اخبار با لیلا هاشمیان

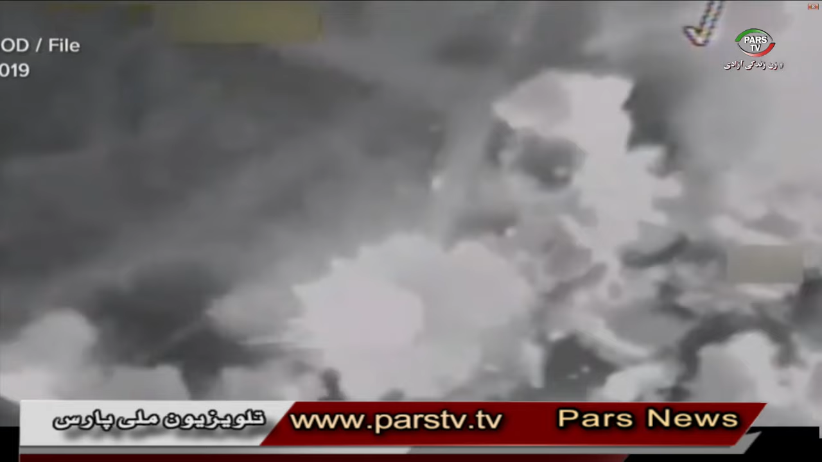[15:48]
دقیقه بامداد چهار شمبه به وقت اراق تگه حملات هوایی سه
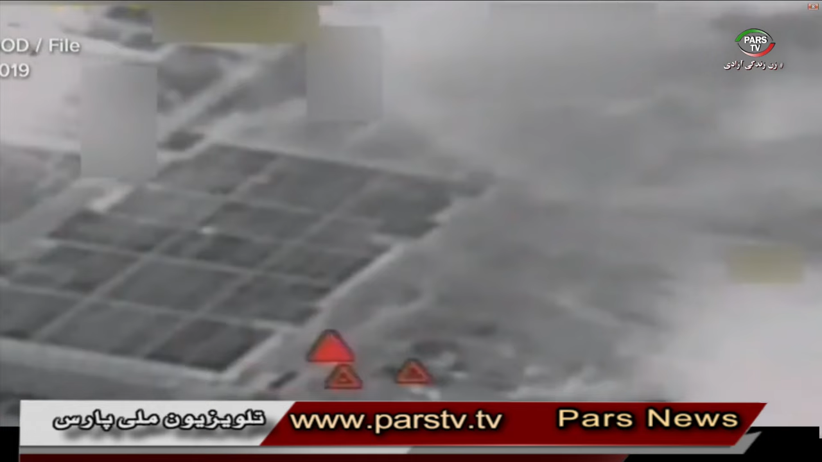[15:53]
بخش از تصویصات مورد استفاده گروه شبه نظامی کتا اپزبالله